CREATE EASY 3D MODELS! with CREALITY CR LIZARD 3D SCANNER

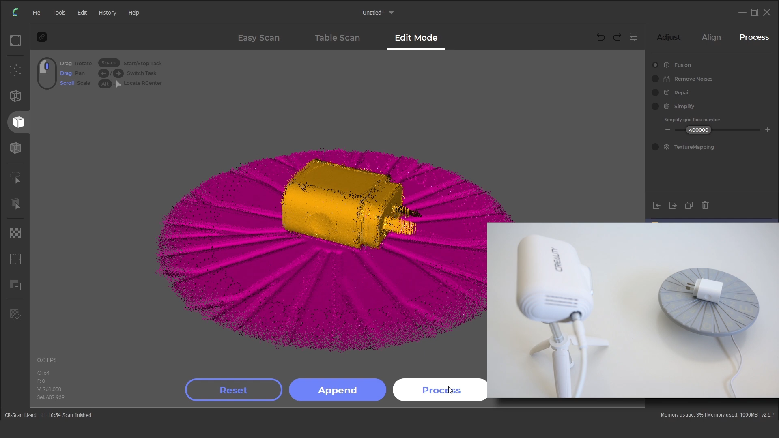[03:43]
The object is flipped over and the scan is clicked to capture the second side.
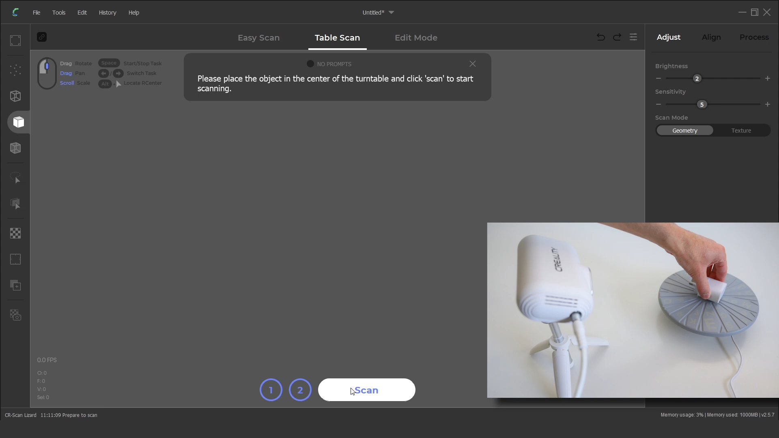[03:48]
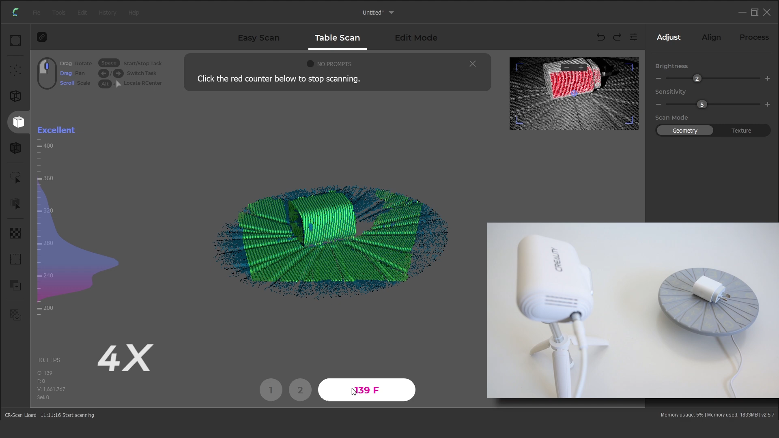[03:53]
The next step is to remove the turntable plate from the scanned data.
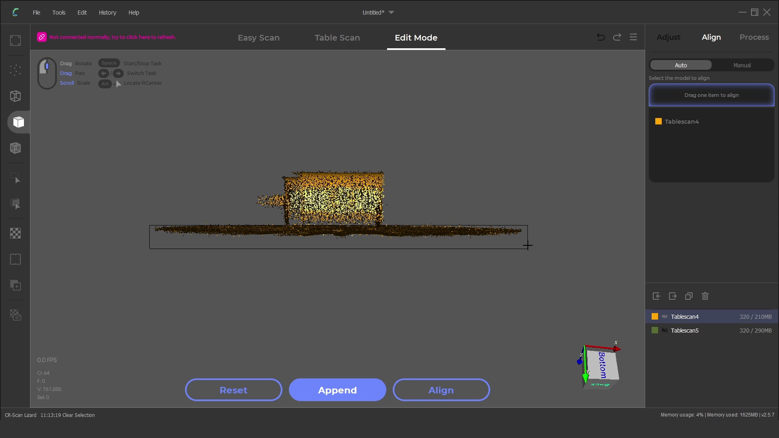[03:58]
This can be completed manually by using the selection tool and pressing delete.
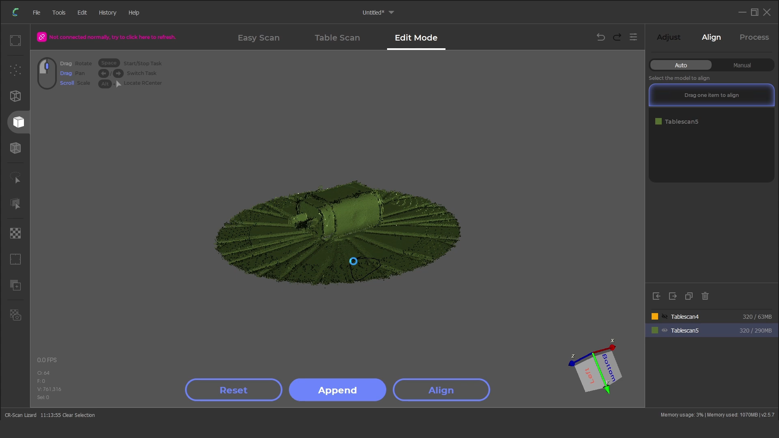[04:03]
Or by selecting several points on the base and selecting the basement selection.
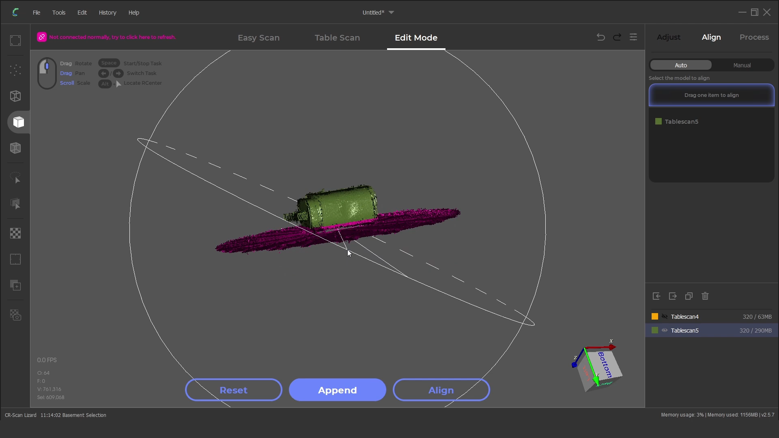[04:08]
Although sometimes the basement selection automatically selects more than required.
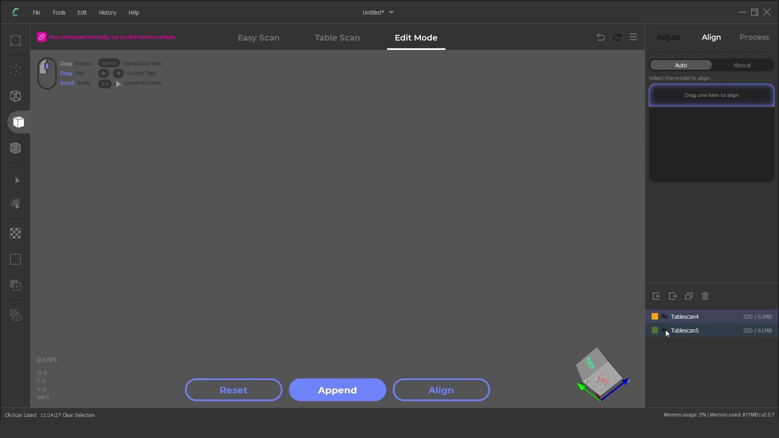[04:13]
With both scans complete and the turntable plate removed we can click on align.
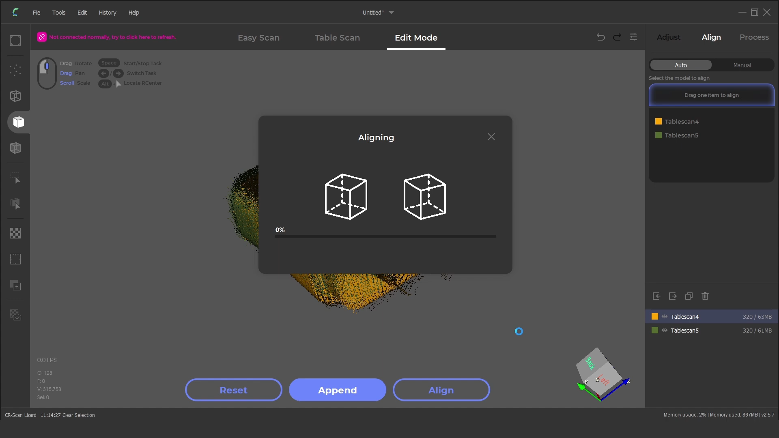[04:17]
The scans will be automatically aligned within the software.
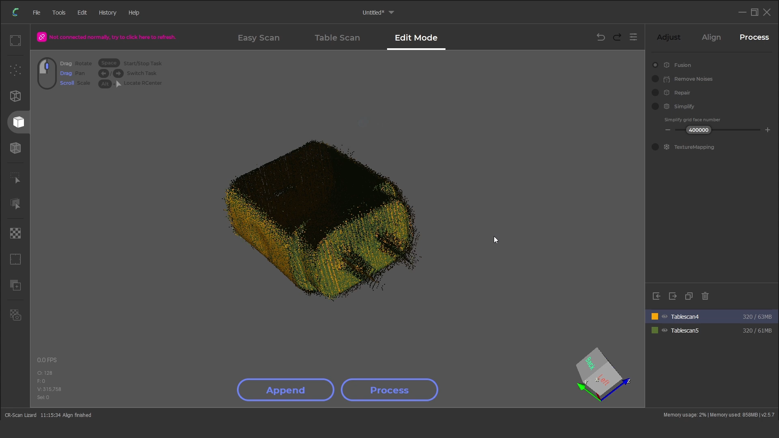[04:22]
In this case it had an error with the two prongs being combined in the same orientation as scanned.
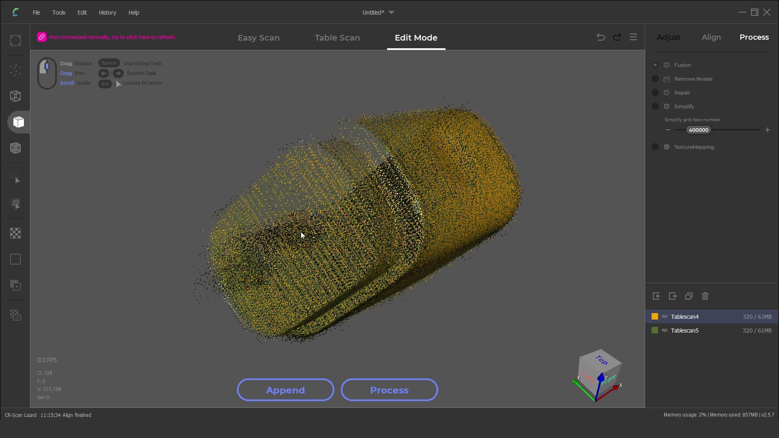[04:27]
To resolve this we can manually align by adding three points on the separate scans.
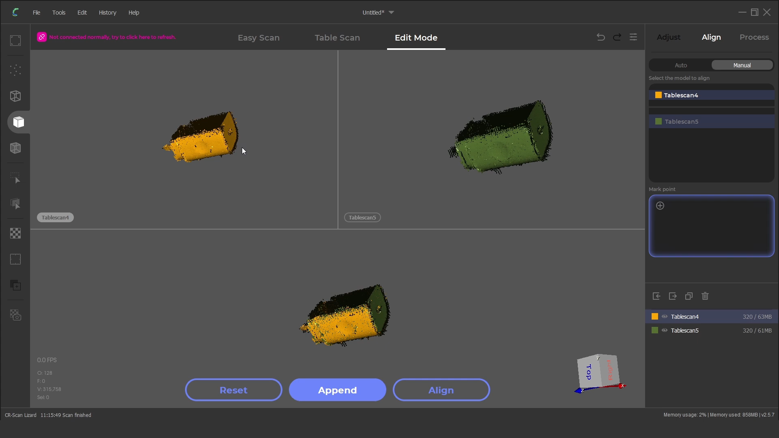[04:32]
Scans are rotated into the correct orientation and then the three alignment mark points are added to both of the scans. These don't need to be perfectly matched but on the correct
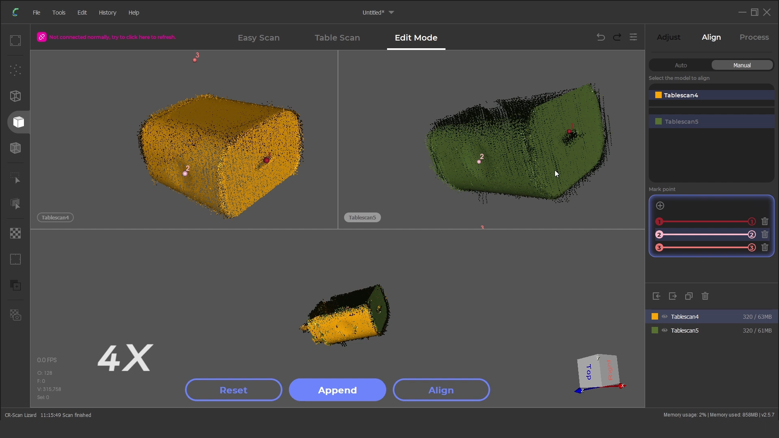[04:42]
planes and using features or edges do help.
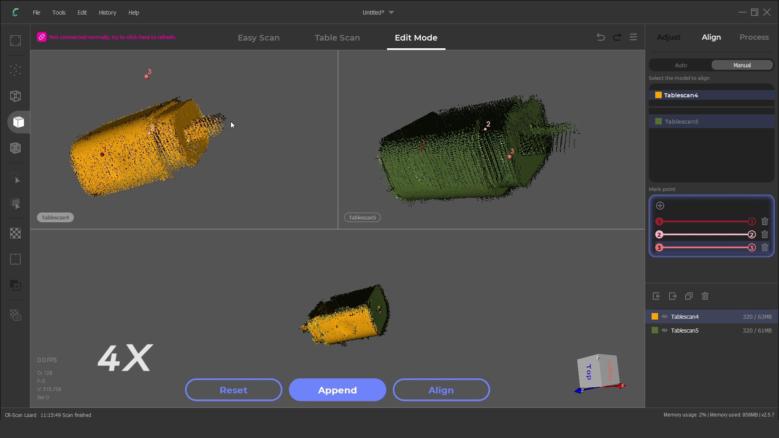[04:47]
Once we click on align this time we have a successfully aligned part.
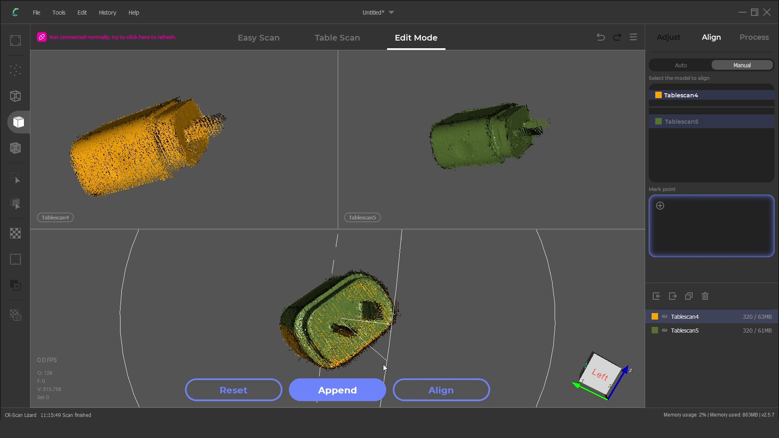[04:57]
We just need the two scanned files selected and click on process.
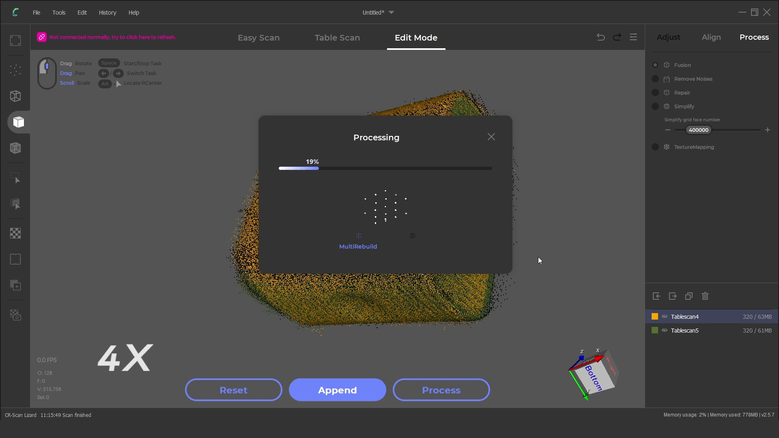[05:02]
From here we can clean up any noise particles, repair or simplify the model.
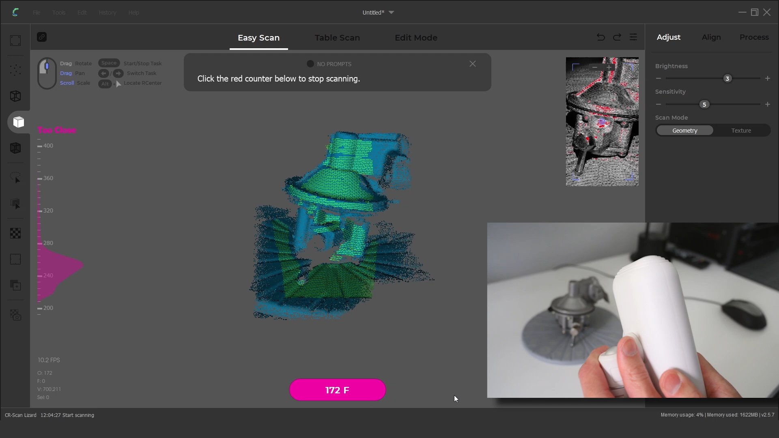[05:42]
This is a combination of two scans using the scanner in hand held mode and then manually turning the turntable plate.
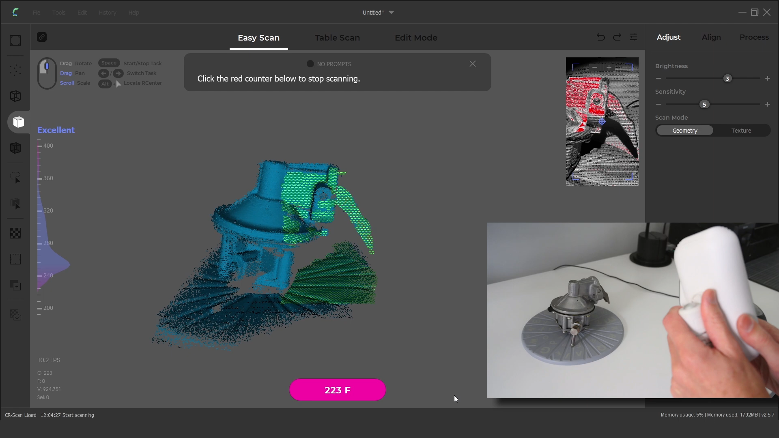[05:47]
Scanning speed is fairly quick and easy with slow steady movements to achieve the best results.
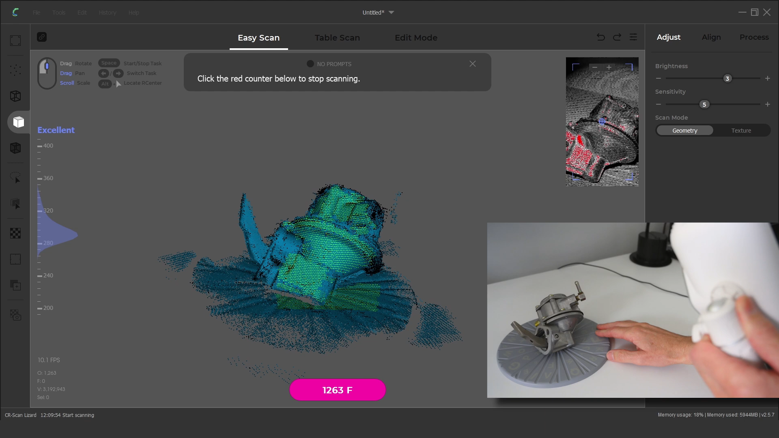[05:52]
With the two scans complete the turntable base is selected and removed.
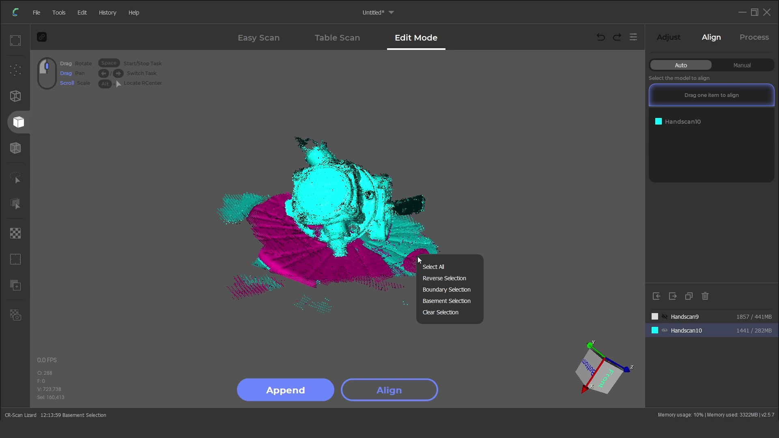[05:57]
To combine the two scans we will use the auto align function again.
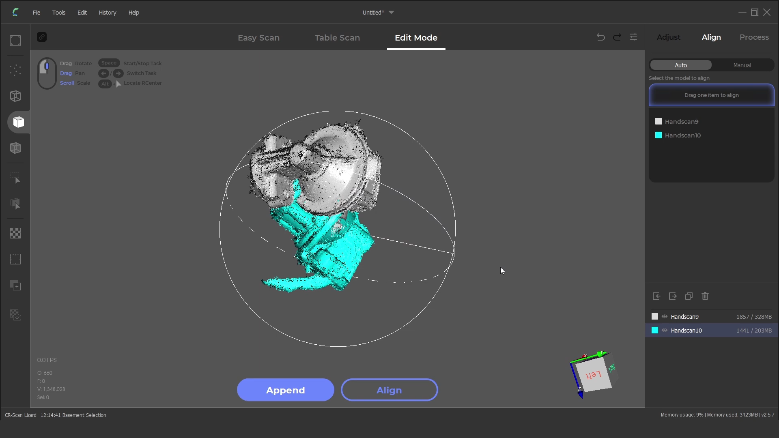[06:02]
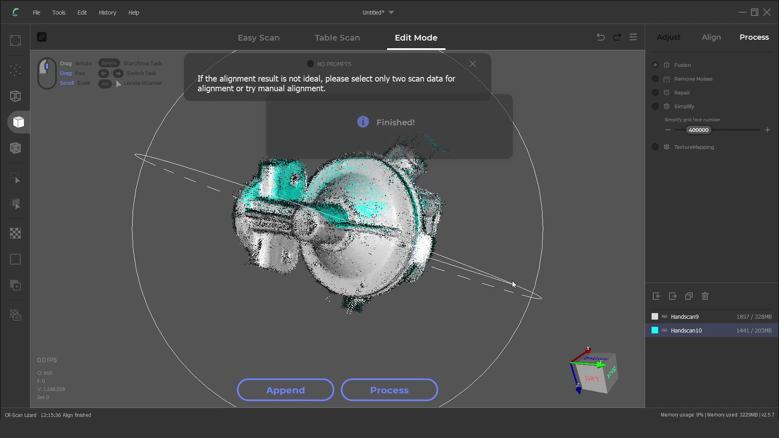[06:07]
This time the software perfectly aligned the scanned parts.
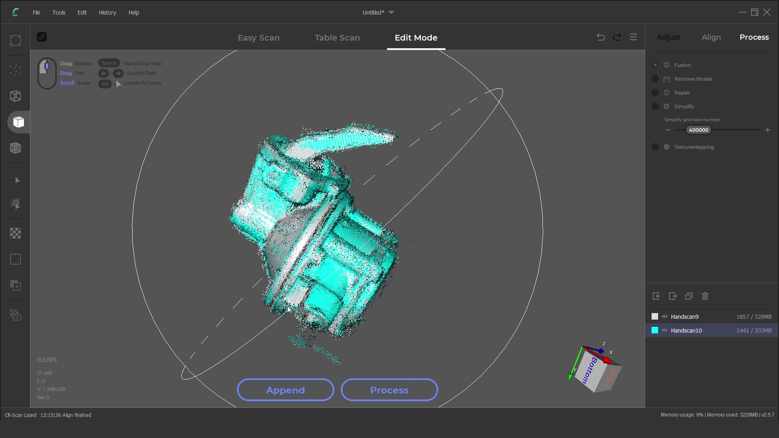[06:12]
From here we can click on process and turn the model into a mesh.
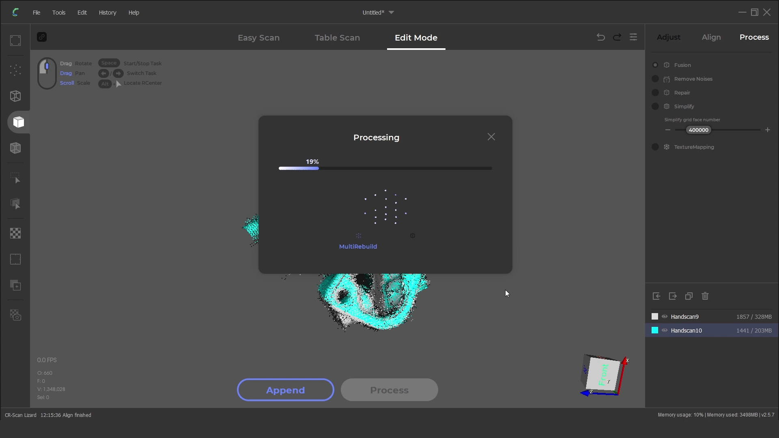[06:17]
There are a few holes in the model where the scan data wasn't captured.
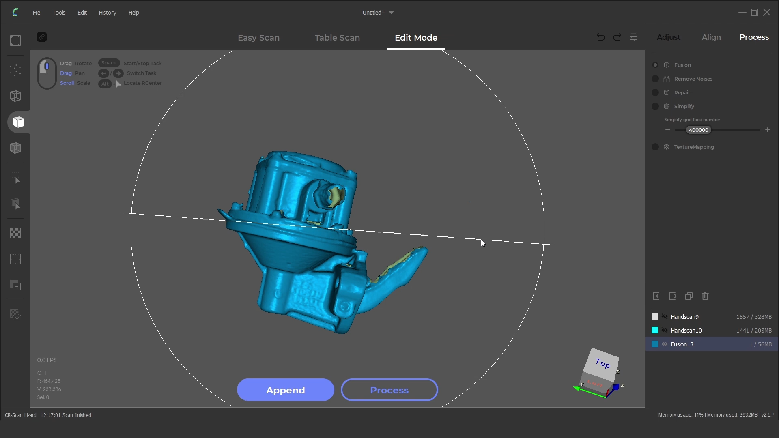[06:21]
These holes can be automatically filled with the repair function.
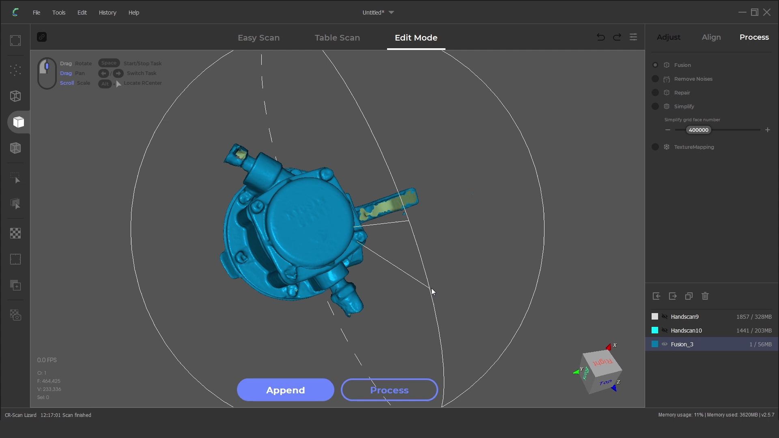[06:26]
With better preparation and a few more scans this result can be improved.
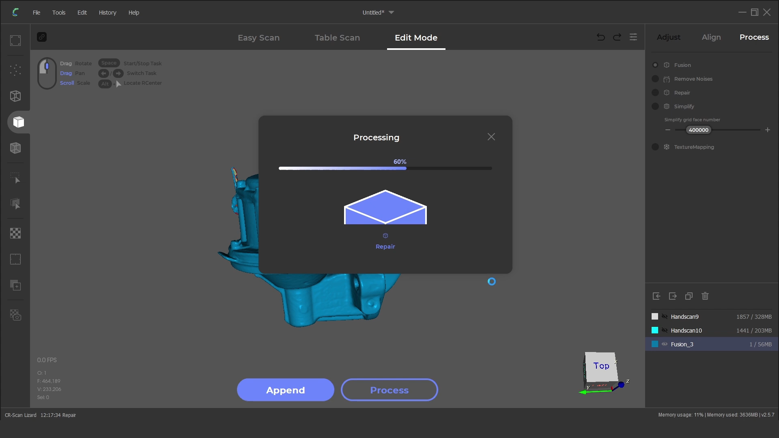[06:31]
The next scan is of a race boot. The black leather on the upper provided an excellent surface to scan.
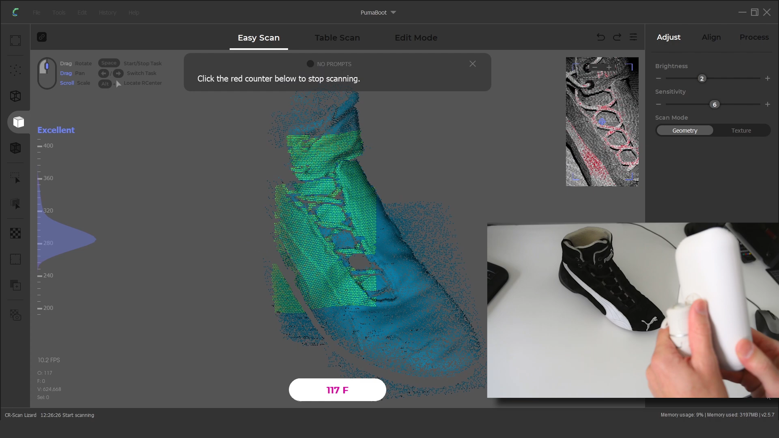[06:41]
Allowing the scanner to capture the boot in detail as it is steadily moved around the sides.
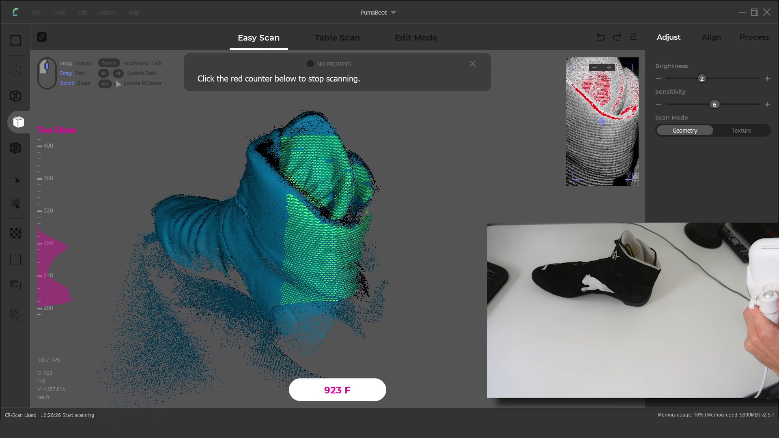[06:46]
A second scan of the underside rubber
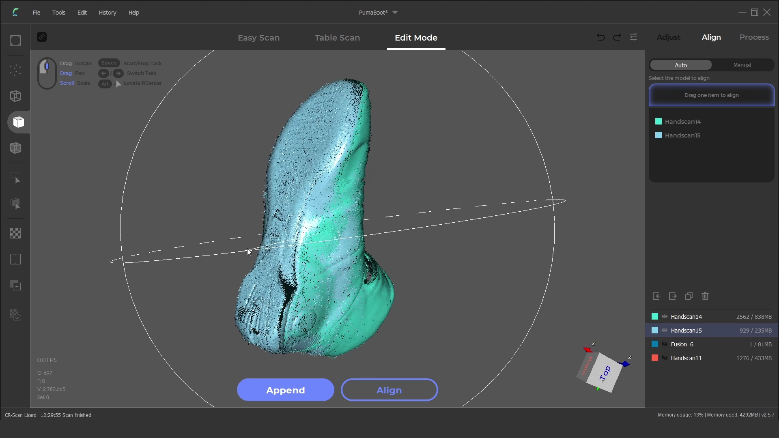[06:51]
sole is completed and then the scan data is aligned, processed and repaired.